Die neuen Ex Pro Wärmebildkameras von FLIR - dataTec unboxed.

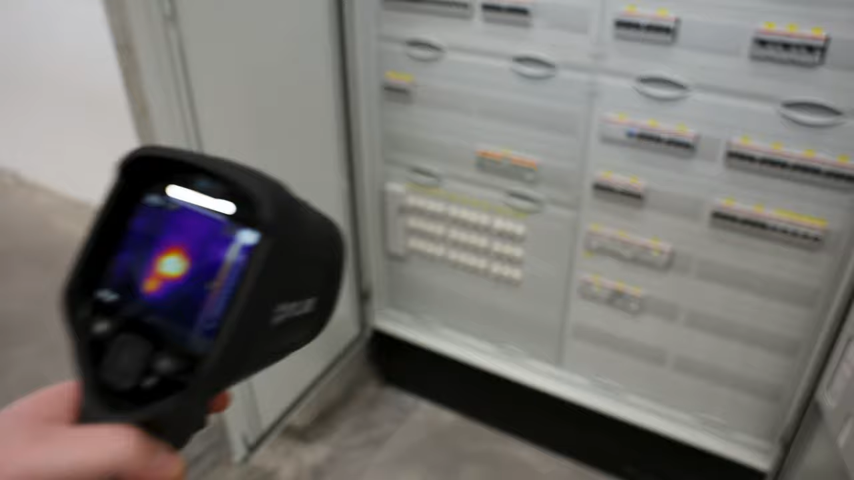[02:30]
Hotspots können hier sehr gut erkannt werden und über das Display kann man dann direkt auch Bemerkungen und weitere Hinweise zum aufgenommenen Bild hinterlegen.
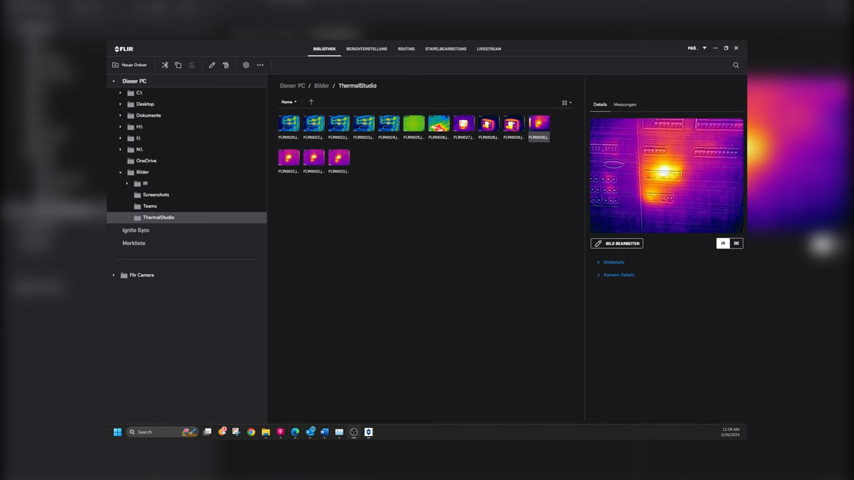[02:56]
Im Menü wählen Sie das zu bearbeitende Bild aus.
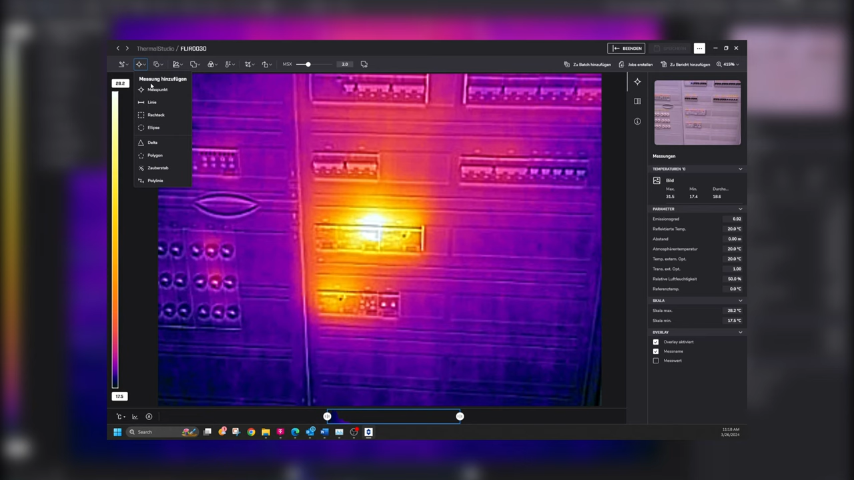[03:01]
On screen: max 31.5°C, min 17.4°C, scale bottom 17.5°C
Hier können nun alle Messfunktionen eingefügt und bearbeitet werden. Diese lassen sich individuell beschriften. Auch die Farbpalette kann im Nachgang noch bearbeitet werden.
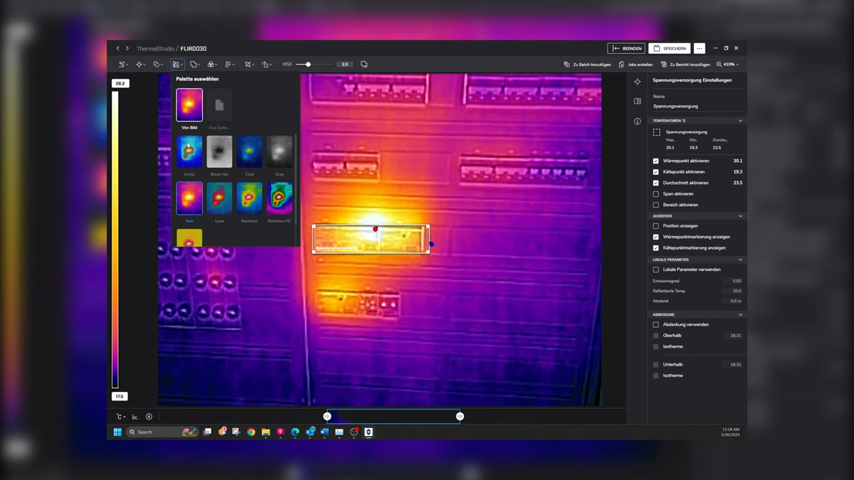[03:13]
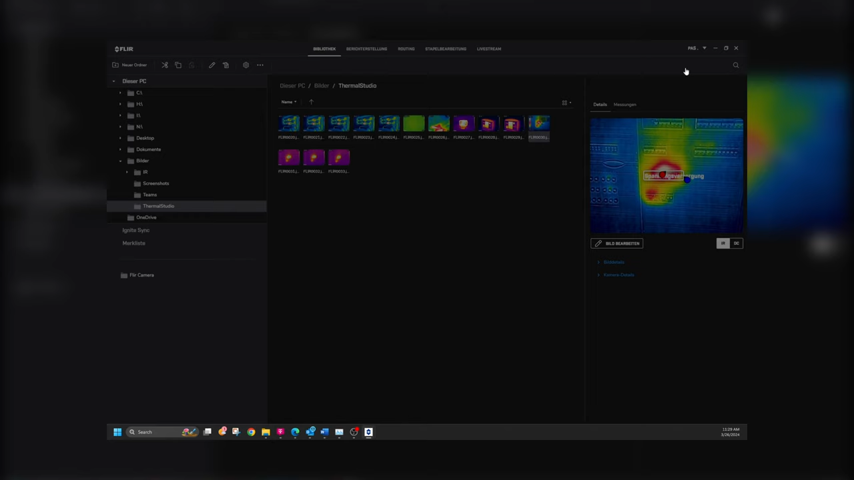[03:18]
Zur Reporterstellung wählen Sie eine der hinterlegten Vorlagen aus.